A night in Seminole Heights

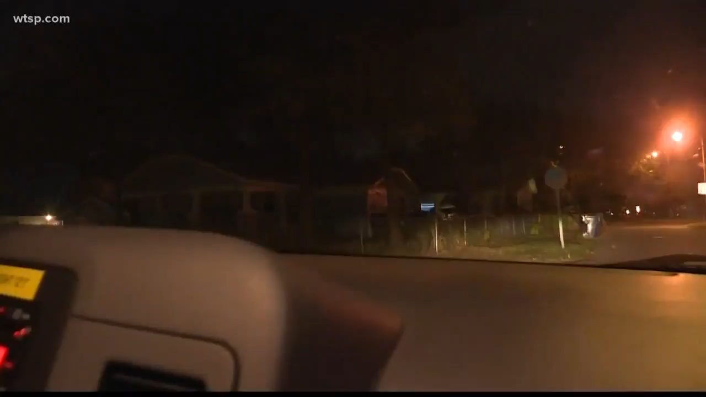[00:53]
Right on 15th, we have this house right here. Without lights on.